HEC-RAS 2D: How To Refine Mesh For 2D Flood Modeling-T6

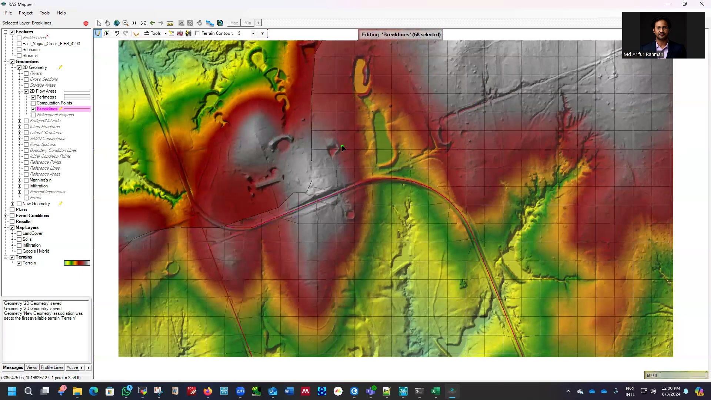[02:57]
So you need to make sure that your road network is basically following the terrain. Otherwise, it will just create a mass. So, okay, just right click on it and open the attribute table. And you can see that near spacing is 100 feet. And near repeat is zero. There won't be any repetition. And far spacing, how far it will go. So it's also 100 feet. So we're just refining the mesh from 200 feet to 100 feet basically. And here, enforce one cell protection radius means at the end of the mesh.
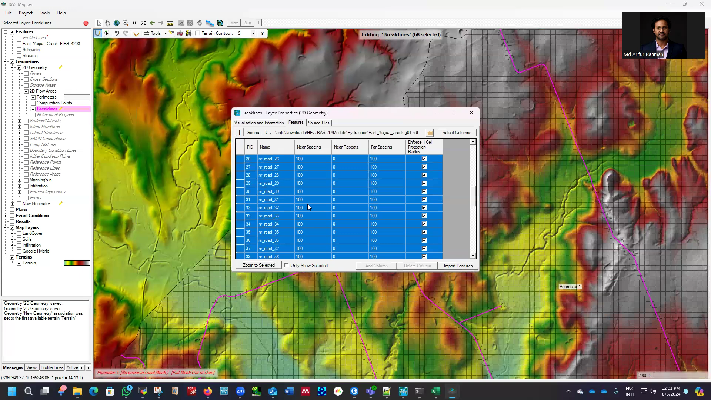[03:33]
So it will just enforce up to one cell. We're just turning it on. All are selected. You can just close it because it's already selected. You can right click on it here and then enforce all break lines. So whatever break lines we have here, it will just enforce. And it will refine based on the criteria we just set. That is 100 feet. So let me do that. It's already from the job. If I zoom in, you can see the refinement, right?
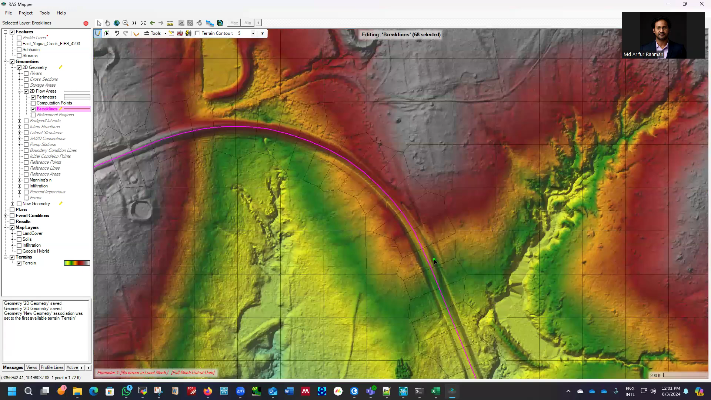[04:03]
It's following the shape file we added here.
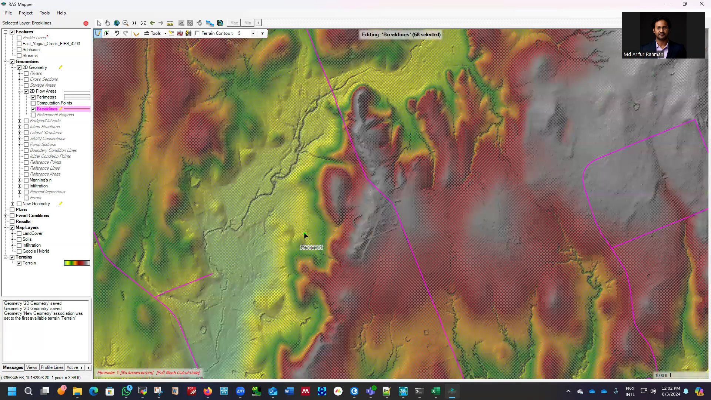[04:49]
That's why it's showing this error. But we have the option to remove this error. And we'll see maybe several hundred errors. But we have automatic tool to do that. And if there is still some of them, so we can manually correct all those errors so we can see.
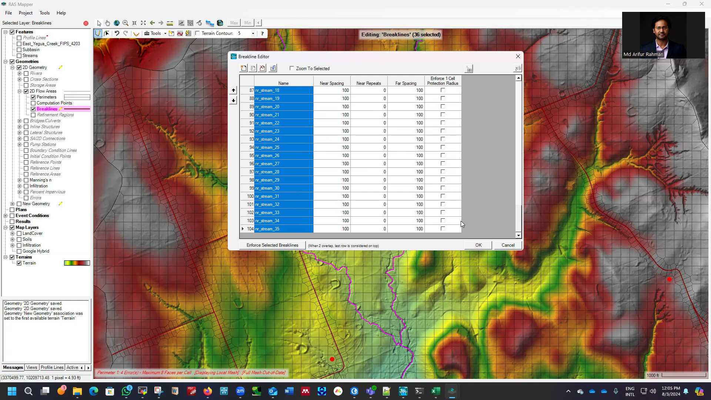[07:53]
Now if you just click on this, it will just only enforce these streams because we are done with Broadway network. So we are not going to toss those anymore. If we need to, then we can do that. But for now, we don't need it. So click OK. I think it's done. Follow any stream. And you can see if there is any. It didn't do anything. Let me see. It should.